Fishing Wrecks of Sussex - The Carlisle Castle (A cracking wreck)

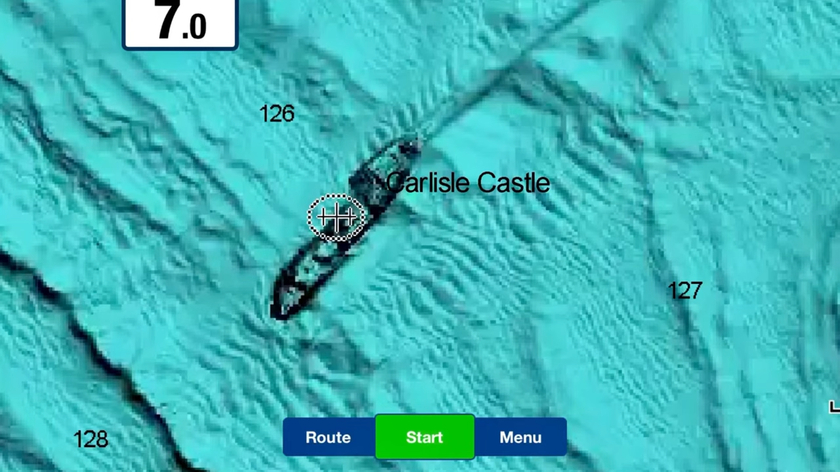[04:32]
girds and stuff kicking around here and you can also see if you look behind the wreck itself at the top of the page you can see the scour where the boat's hit the bottom and then drifting along the bottom before settling which i find interesting but if you fish this good luck i know i do and enjoy